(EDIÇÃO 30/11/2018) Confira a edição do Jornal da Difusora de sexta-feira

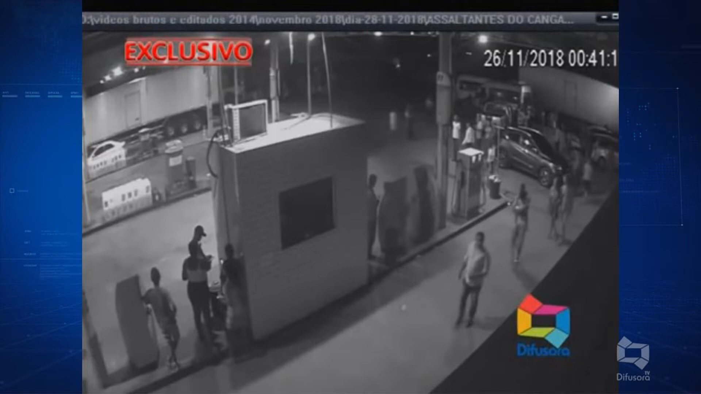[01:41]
As imagens são do circuito de câmeras de segurança de um posto de combustível na entrada da cidade. É possível ver o momento de desespero de dezenas de pessoas que tentam fugir da mira dos criminosos fortemente armados.
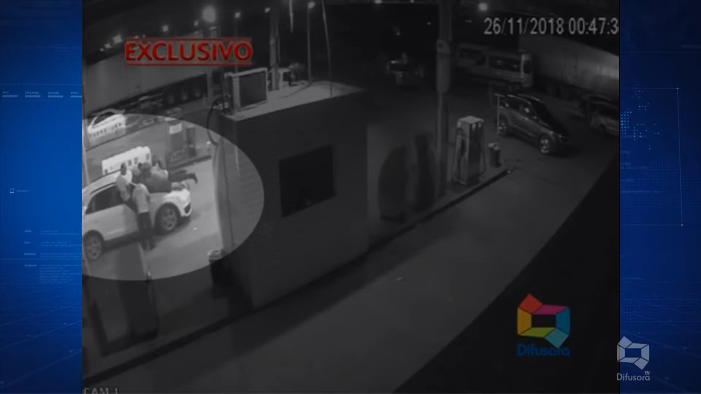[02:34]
Alguns foram colocados sob o capô deste carro, para que os assaltantes pudessem fugir.
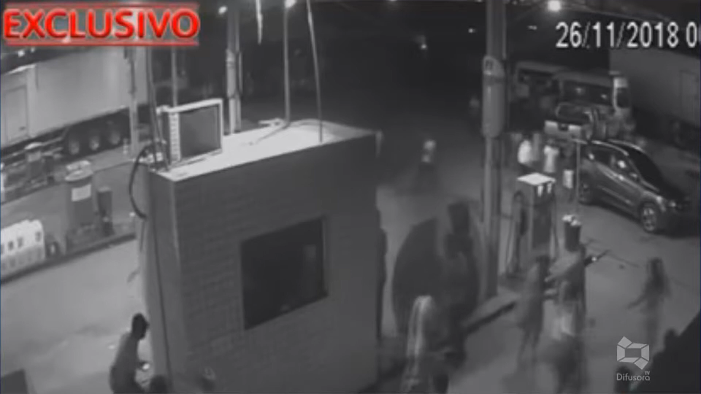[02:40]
As cenas foram registradas por volta de meia-noite e 45 minutos,